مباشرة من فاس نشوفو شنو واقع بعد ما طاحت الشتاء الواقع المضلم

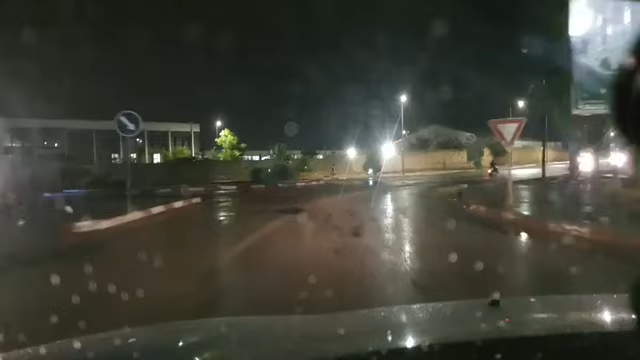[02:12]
المطرية اللي دازت، نحاول ما أمكن نشوفوا البنية التحتية لمدينة فاس. واش مدينة فاس والمسؤولين ديال مدينة فاس ضاربين الحسبة الشتا بدا الأزبال ها هما هادو قبالتنا؟ لعلك تخمم. نحاولوا نشوفوا فاس واش موجدة. شوفوا الزبل، حاولوا ما أمكن شوفوا، شوفوا الزبل فين مليوح، كي مليوح.
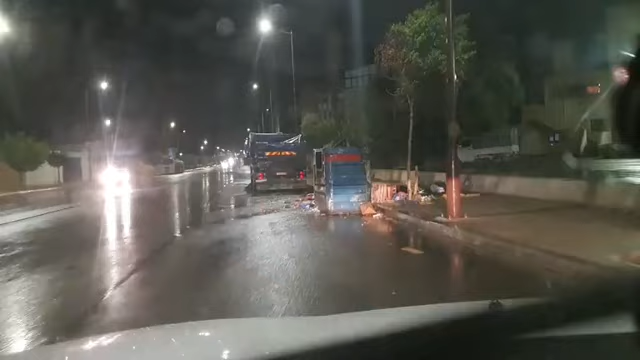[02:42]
بعد هاد الشي اللي طاحت نشوفوا شنو واقع. نهبطو نهبطو جيت مفتوح عند طلعو جيت سونترفيل باش نشوفوا الوجهين، واش الجهة اللي ديال الطبقة الشعبية دارتها هي يضرب لها الحساب، الطبقة المتوسطة واش يضرب لها الحساب، والطبقة الله ييسر لهم هادوك مضروب لهم الحساب فعلا.
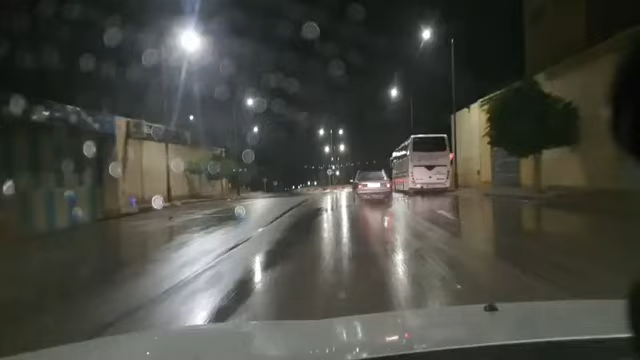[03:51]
الله يجعل هذا الشاء يعطينا على قد نفع يا ربي. بعد هاد الطريق ديال الهبطة دويسلان حنا هابطين فيها،
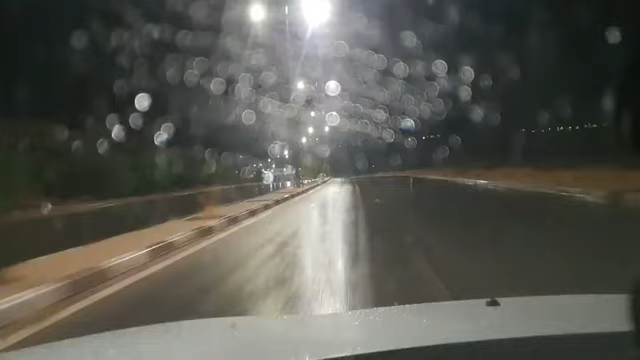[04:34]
البلاصة هي هادي، هاني هنهبطو فيها، هي هادي بالضبط، داتك الأرض هبطات،
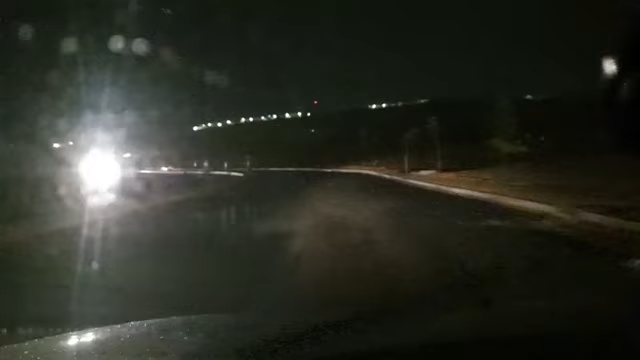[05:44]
نشوفوا الجلسه ديال الماء اللي كانت هنا نقطه سوداء واش ما بقاتش، كل شفافيه وكل مصداقيه. نشوفوا هذا الشيء هنا، كانت هنا في هاد البلاصه هادي كانت كتكون قلت هاد الماء، والله الا مازال. ها هي خوتي، ها حنا في قلت هاد الماء،
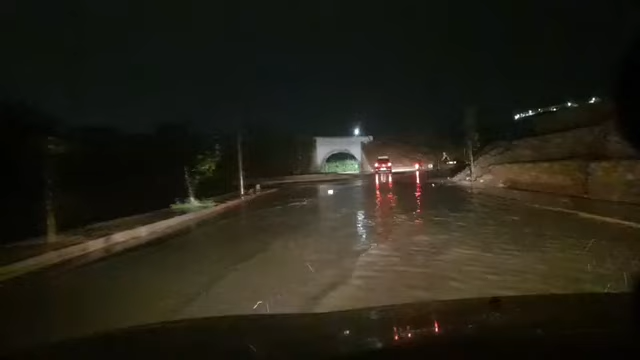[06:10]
ها هي الاخوان البلاصه حدا دار الوليدي فين كانت قلت هاد الماء، وكان كلشي كيهضر عليها وكلشي كيتكلم عليها، مازال لقى هنا نرجع،
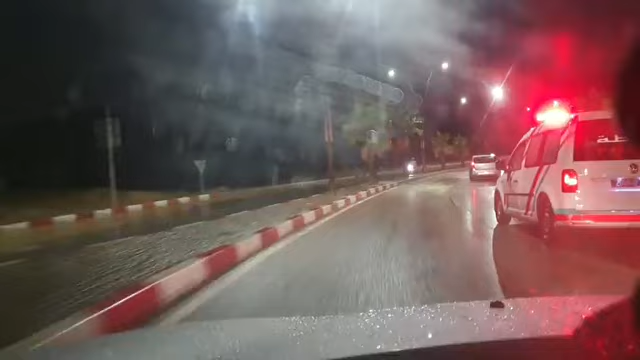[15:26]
شوف بحال ما كاينش، شوف الماء
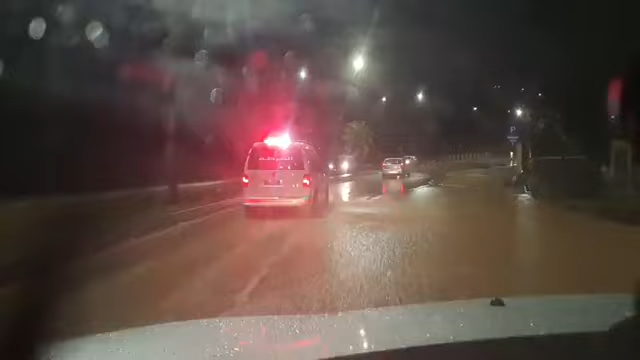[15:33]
غادي وكتلقى الكلاتي ديال الماء، القوادس ما كاينينش.
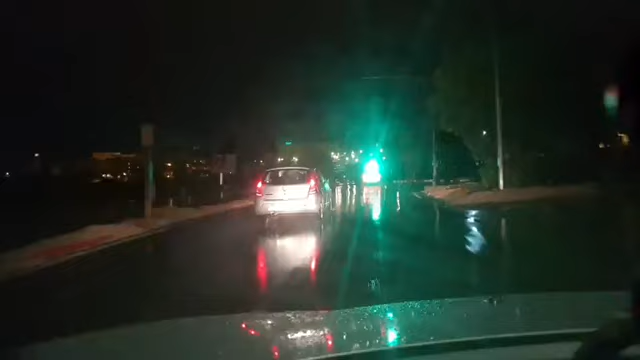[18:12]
شوفوا البلاصة اللي بدات فيها الأشغال، شوفوا عاوتاني حريرتها هاديش كيفاش دايرة عاوتاني. الامور غادي مزيان لحد الساعه، مزيان التشوير كاين الحمد لله، كلشي امور غاديه على ما يرام. الله يسخر، اللهم يسر وبارك.
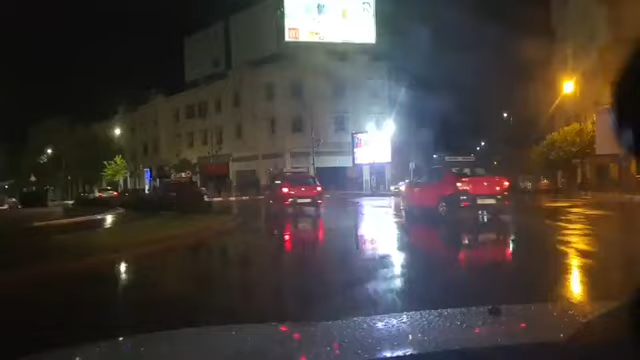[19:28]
مع سنترفيل مزيان لحد الساعه، الامور مزيانه، سنترفيل مزيان، ما كاينش الماء، القوادس مسرحين، الماء ما كاينش في الشانطي، طاحت الشتا، كان بعد شي كليتات ولكن هذوك ماشي مشكل، ربما يكون قادس واحد ولا جوج مخنوقين شي بس ما كاين، ربما بالحمله ربما، ولكن باش يكون كل شيء هذا لا يعاقب.
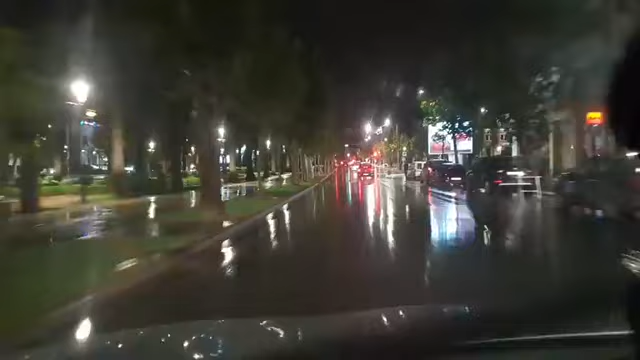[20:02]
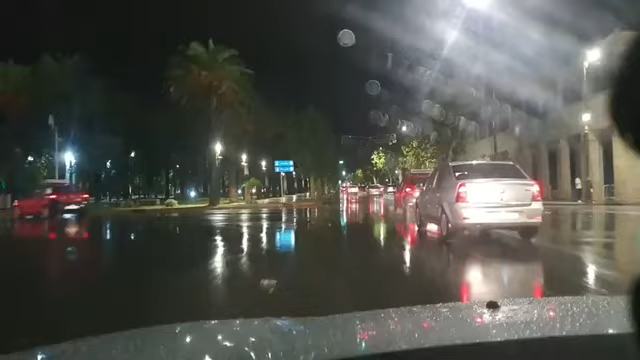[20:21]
شوف الفرق بين الاحياء الشعبيه والسنترفيل، هذا هو الفرق. هذو خدامين مقادين شغيلاتهم، قويتات مسرحين،